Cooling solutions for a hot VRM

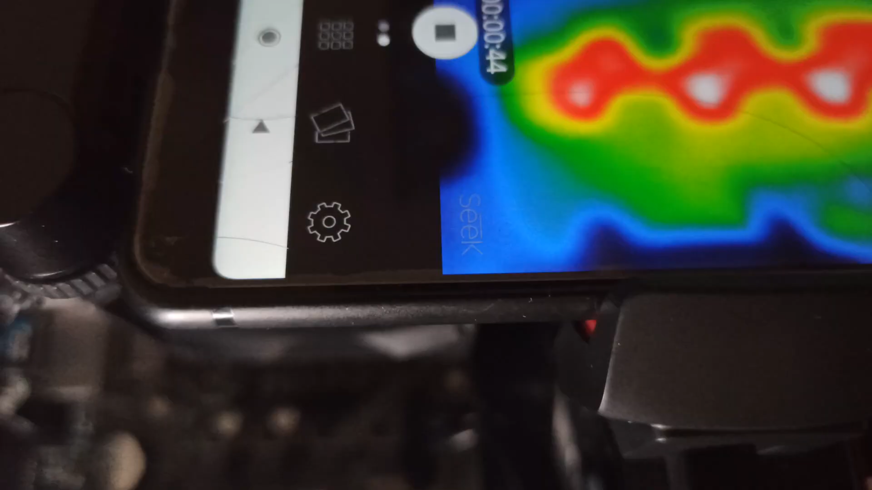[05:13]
To test the heatsink I fired up Prime95.
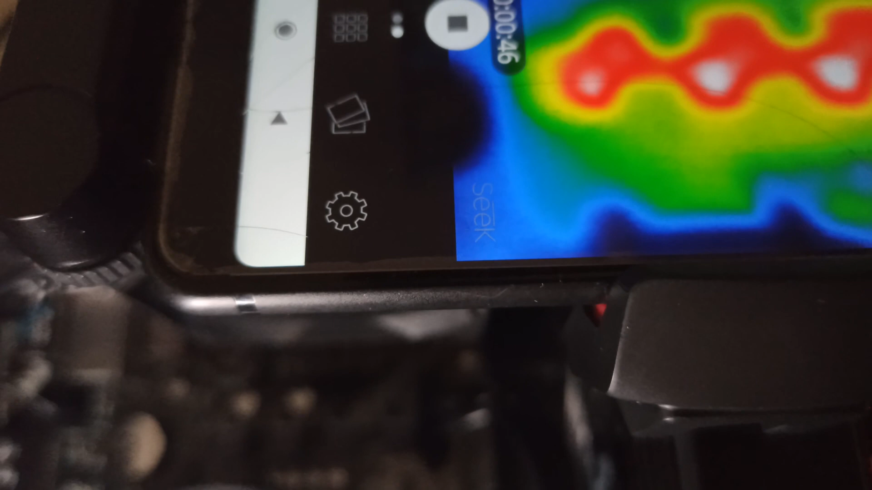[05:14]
It gets to 90 degrees and stays there.
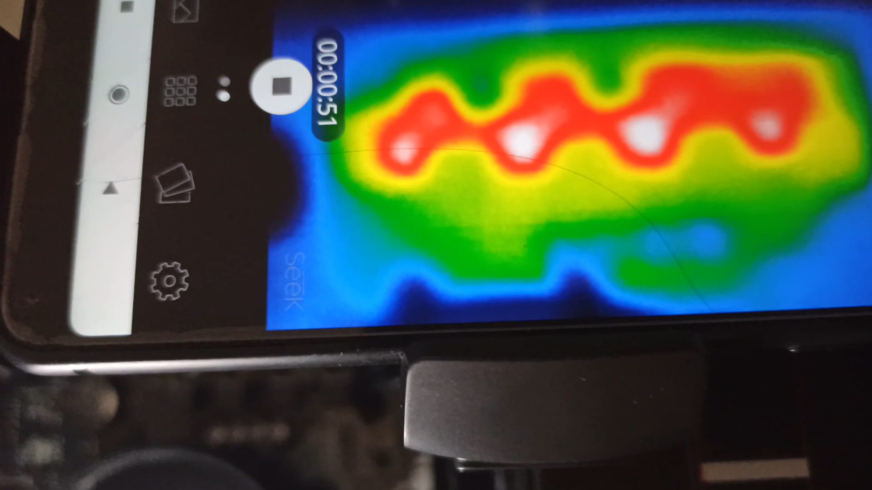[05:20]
With each core completing 36 tasks of the small FFT variety within the 13 minutes. Except one core, sometimes, which Windows will allocate housework to no matter what I tell it.
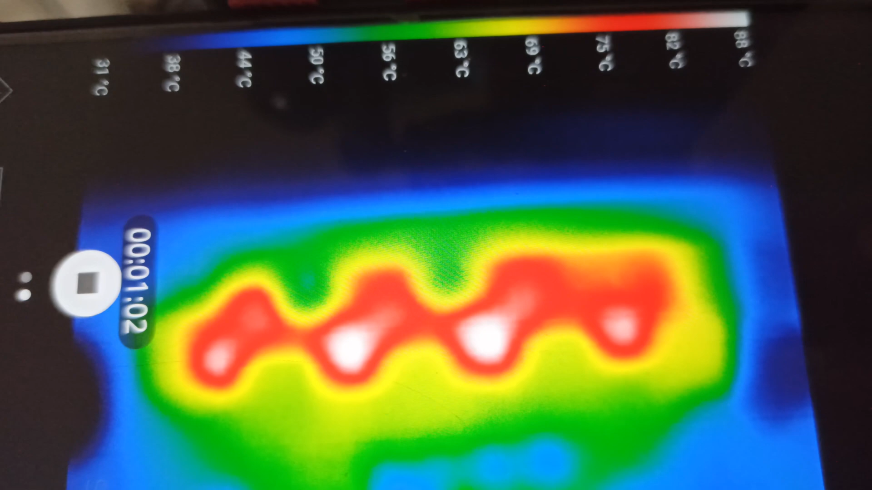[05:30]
I leave it at the 13 minutes because the first couple of cycles take disproportionately longer.
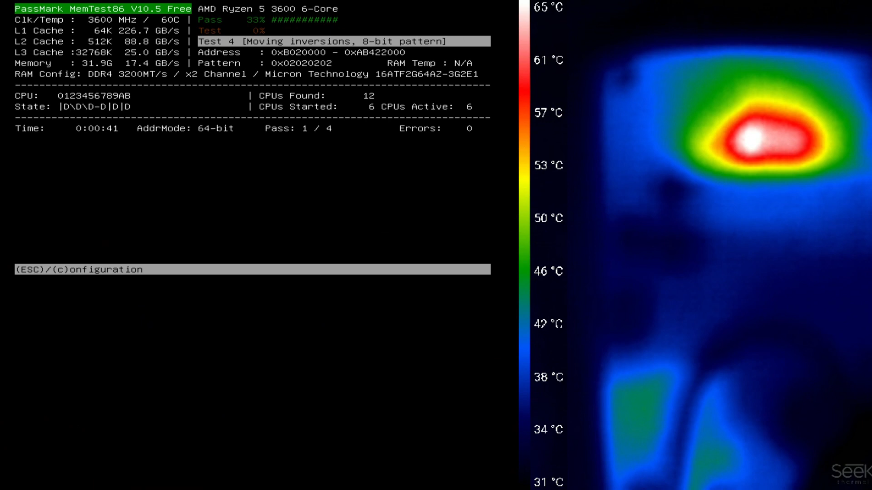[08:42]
On screen: scale top 65°C, scale bottom 31°C
dual channel using the old ryzen 3 1.14 volts will generate more power and heat but we're in a cool snap right now so i'm hopeful that the heatsink will make more of a difference than the
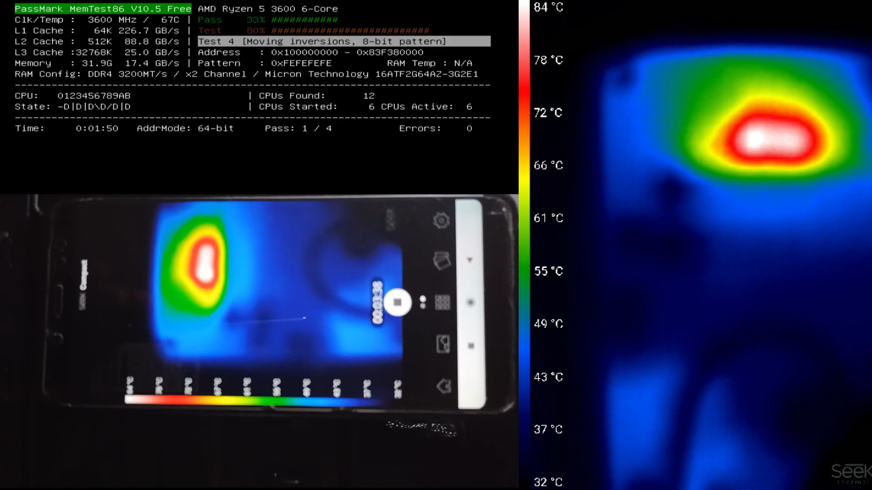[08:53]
cpu vrm one the 297 has the bigger temperature gradient
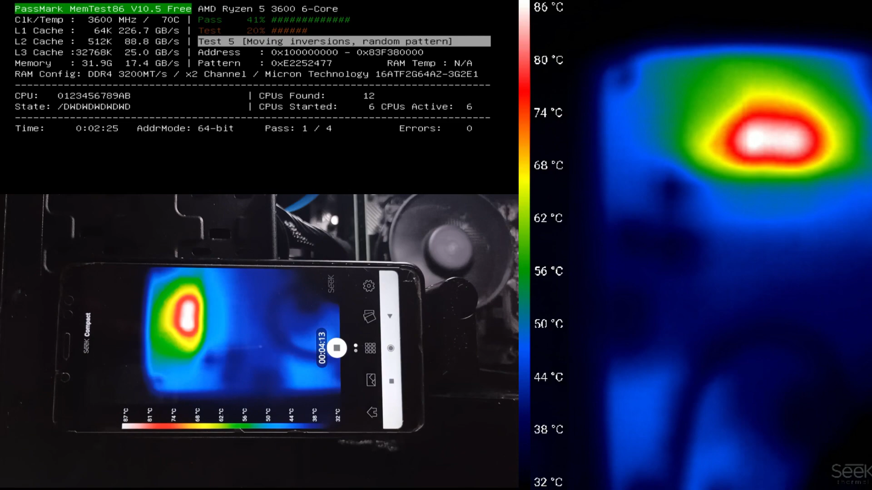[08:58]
On screen: scale top 86°C, scale bottom 32°C
i nearly complete test 5 but seeing 90 degrees in the heatsink masks
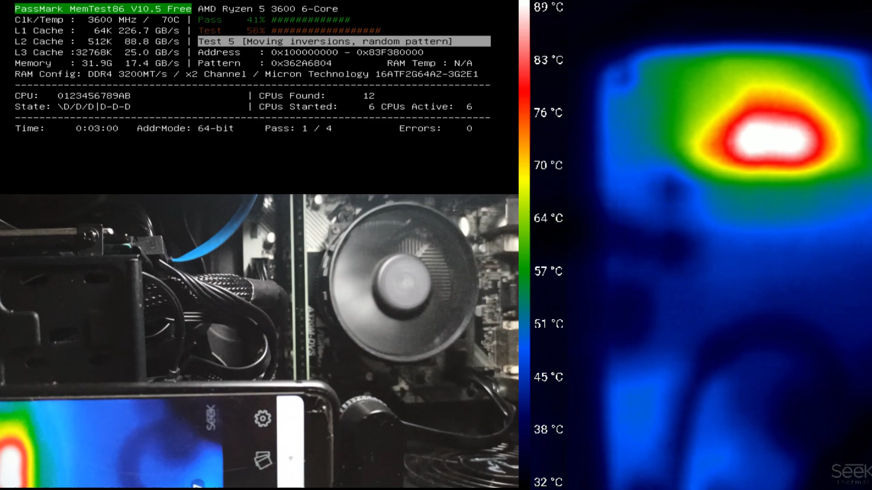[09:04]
On screen: scale top 89°C, scale bottom 32°C
a more serious problem underneath and the computer shuts down
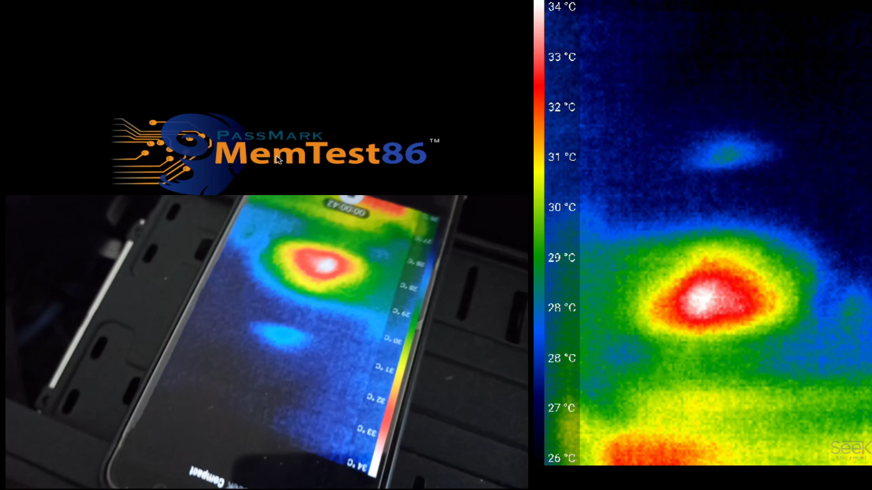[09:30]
it takes 40 minutes and 18 seconds to pass all the tests at 3200 megahertz dual channel i've taken a camera around the setup at several points to show one that the thermal camera is able to see around the fan unlike the cpu which doesn't appear to get hot at all two the thermal imaging matches the captured mem test display
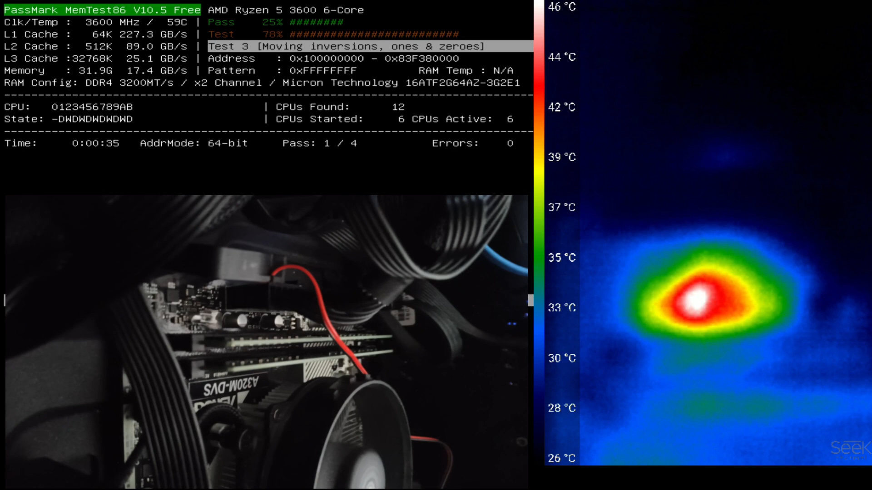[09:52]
three the other chips are past the 297's temperatures now and finally four i jiggle the fan positioning a few times i want to be clear where it is i don't jiggle it much but
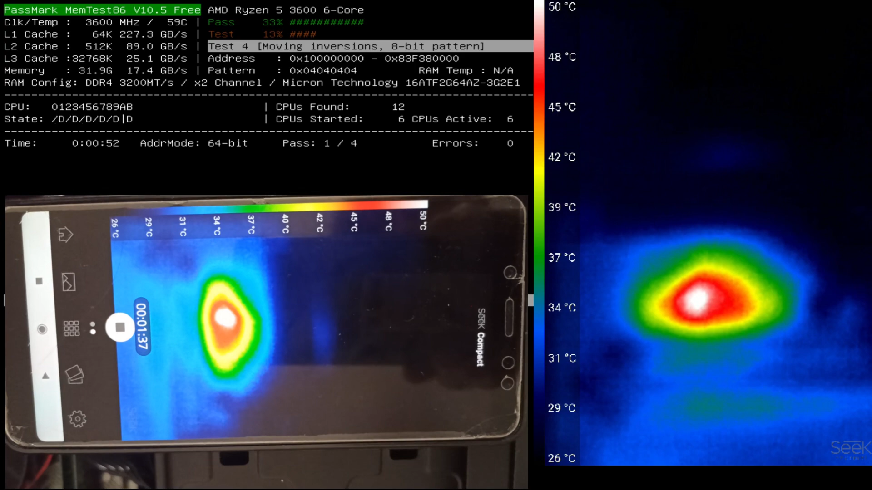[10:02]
On screen: scale top 50°C, scale bottom 26°C
i try for different angles maybe a draft underneath the board makes a difference who knows i filmed almost an hour proving stability i'll speed it right up now and only slow down where i take